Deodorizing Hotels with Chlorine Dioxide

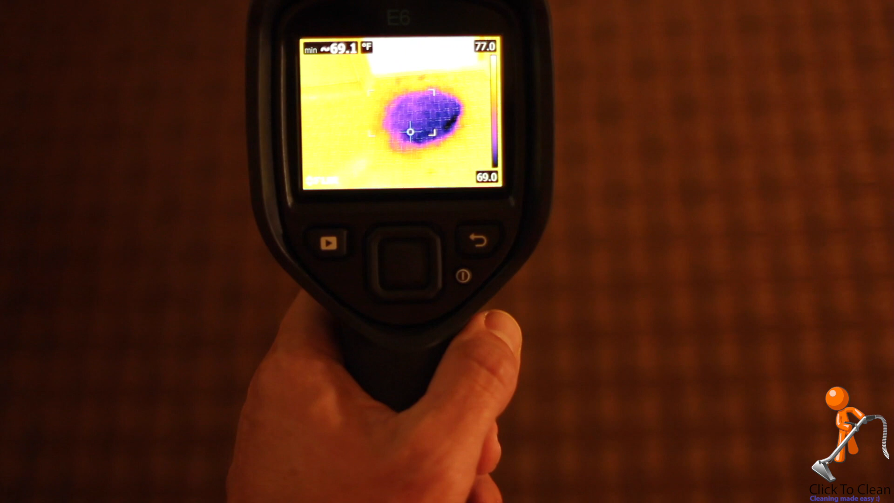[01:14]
On screen: min 69.1°F
colder areas are usually moisture if you find some cool areas check